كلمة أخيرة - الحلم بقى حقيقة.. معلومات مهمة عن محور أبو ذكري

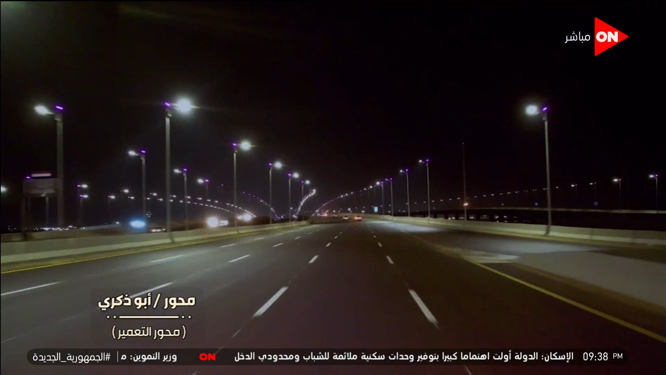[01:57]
إلى 1500 عمود إنارة بطول 10.5 متر وتنفيذ شبكة كابلات